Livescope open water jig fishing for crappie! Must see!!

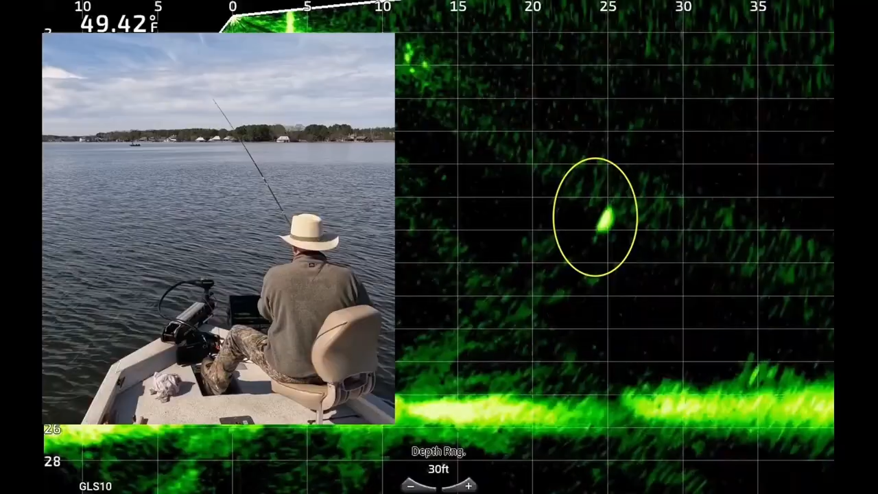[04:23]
On screen: water 49.42°F
There's a fish about 23 feet from the boat. My lure just hit 27 feet away, dropping down to them. You can see the weight and jig coming to the fish.
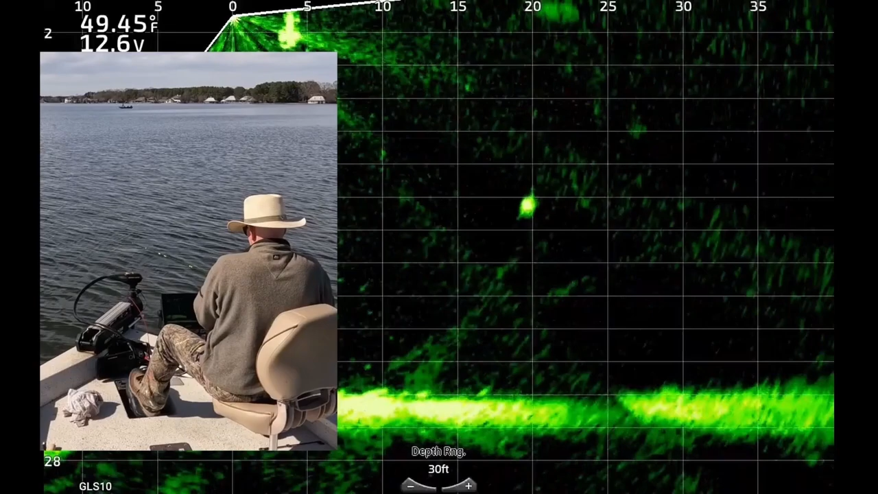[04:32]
On screen: water 49.45°F
Is he gonna look at it? Yes. There's a quiver.
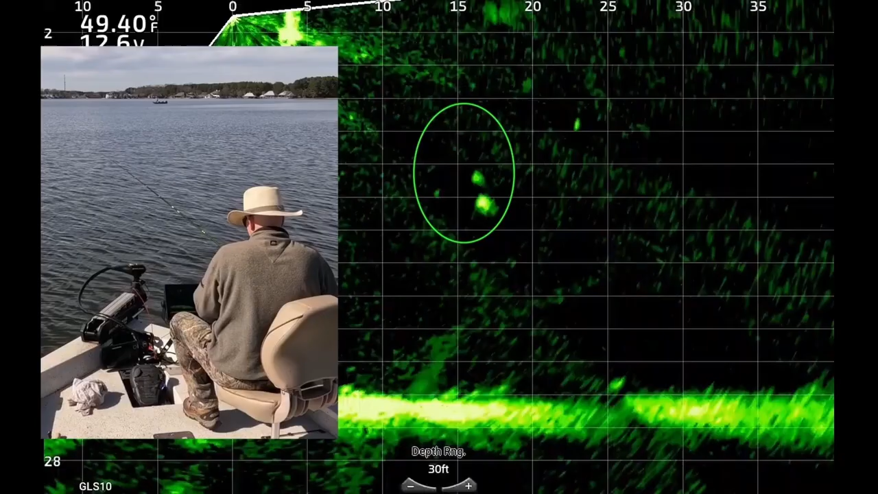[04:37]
On screen: water 49.40°F
Boom. The thump. And he's on his way to the boat. This looks like a nice black crappie.
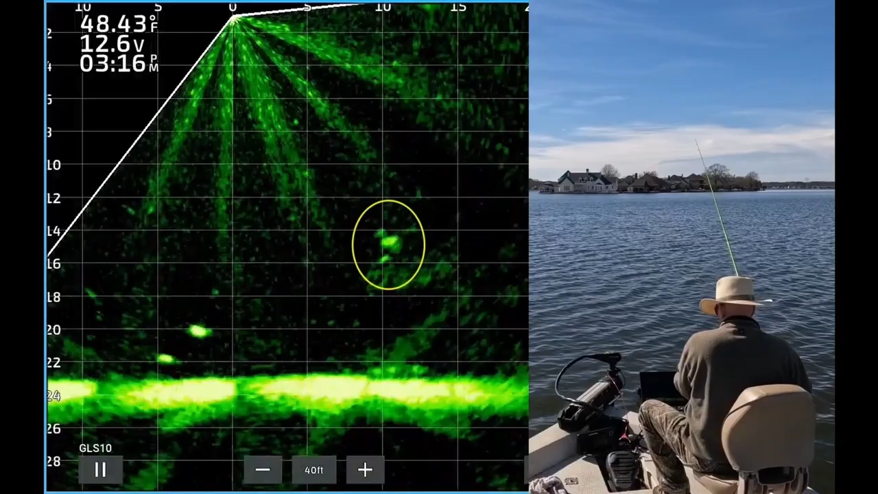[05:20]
On screen: water 48.43°F
He's already taking a look at it. Now he's looking at my weight. Say what? Yep, he's looking at the weight.
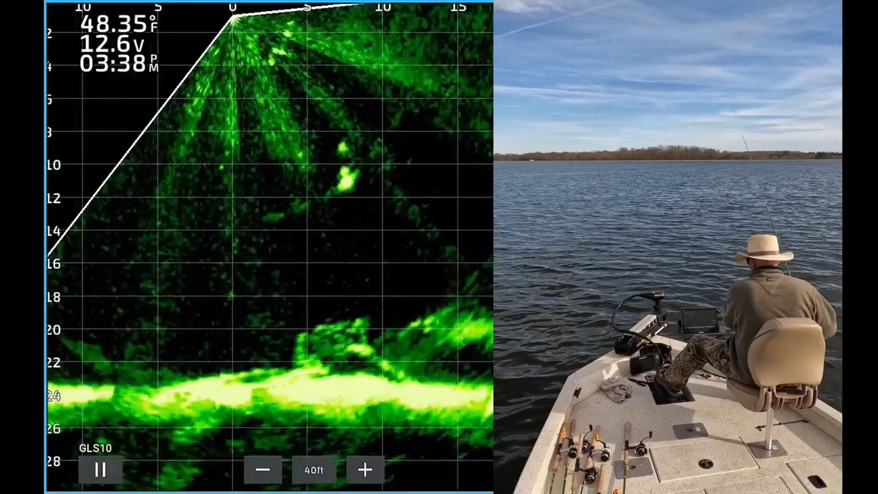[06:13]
On screen: water 48.35°F
He's starting to become more interested and kind of losing sight of it right there. But he's getting closer to taking a bite. Come on now. This one was really tried my patience there. Oh, there he goes. He finally thumped it. Got to set the hook.